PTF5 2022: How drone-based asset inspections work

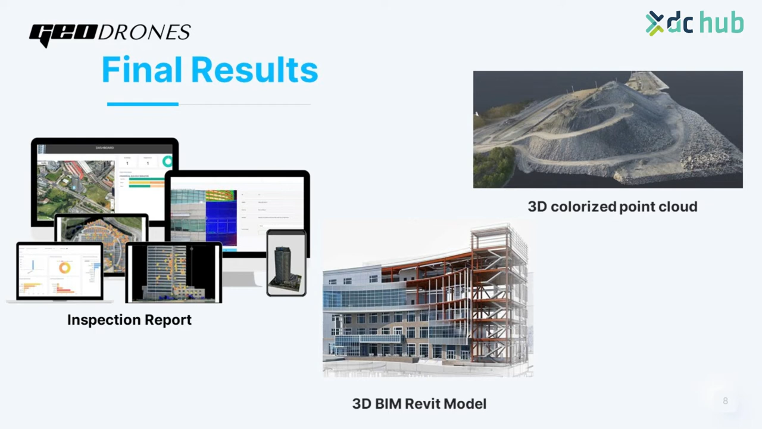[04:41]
An inspection report with an access by 24 by 7 to the client where he can see all his assets digitally transformed into the system with all the, uh, anomalies and effects presented on top of the assets.